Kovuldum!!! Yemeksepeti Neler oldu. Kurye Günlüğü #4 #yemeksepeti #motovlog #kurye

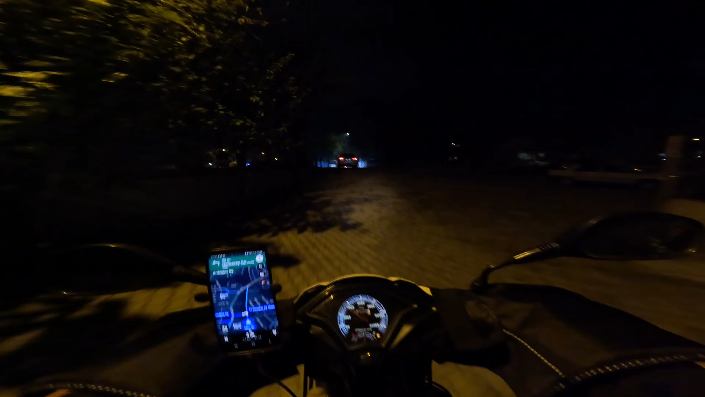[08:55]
Bu harita bana diyor ki buradan geç.
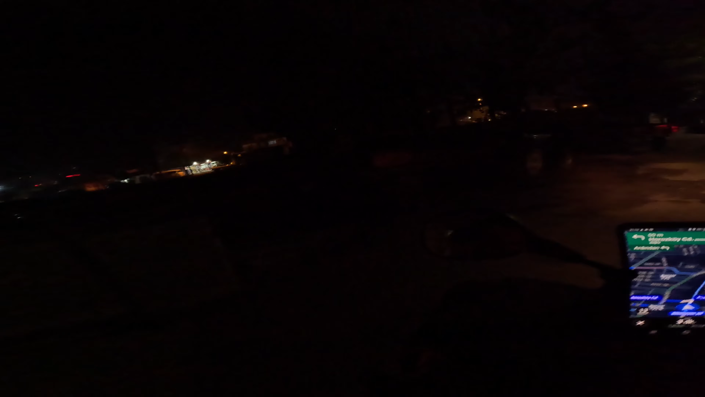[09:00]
Oğlum buradan yol mu var ya? Nasıl geçeyim ya?
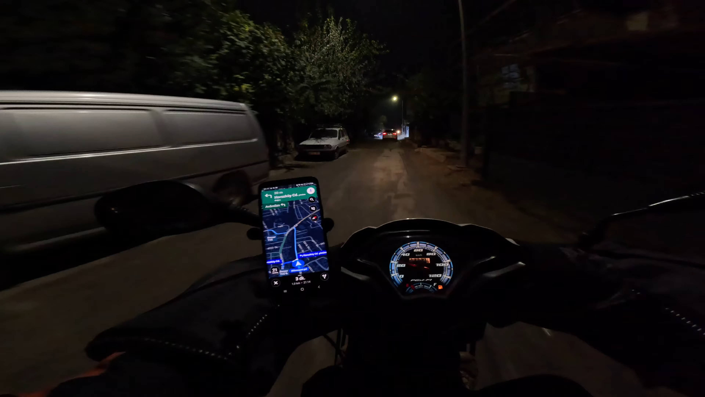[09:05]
Allah'ım ya Rabbim, nereden geç dedi, gördünüz mü bak? Google harbiden bazen değişik hareketler yapıyor.
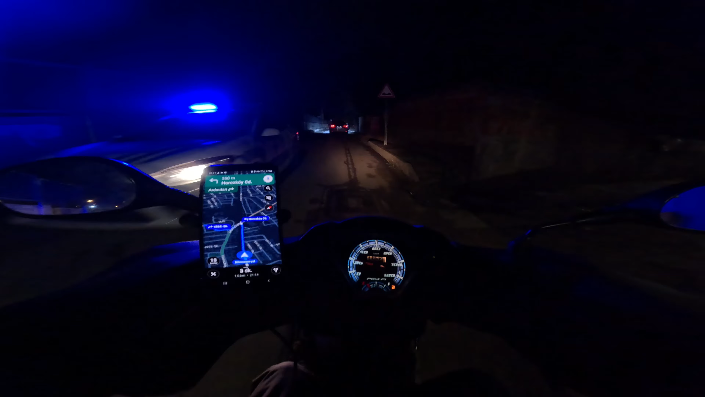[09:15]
Şöyle çıkalım. Çok değişik hareketler yapıyor ya. Lan yol yok diyor ki bana, raylardan atla.